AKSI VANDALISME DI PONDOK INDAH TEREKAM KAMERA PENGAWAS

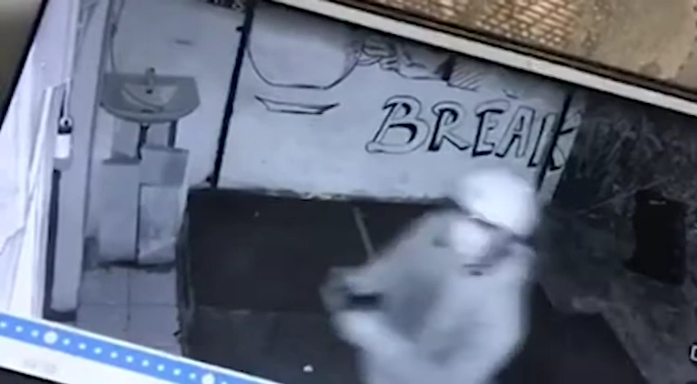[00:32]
Dalam rekaman kamera pengawas itu, pelaku adalah seorang pria yang tidak dikenal.
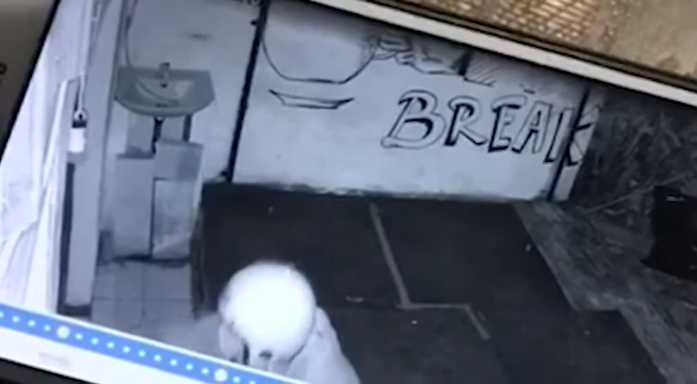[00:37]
Menurut salah satu karyawan kedai kopi tersebut, ini bukan kali pertama kedainya menjadi sasaran aksi vandalisme karena hal serupa pernah terjadi sebelumnya.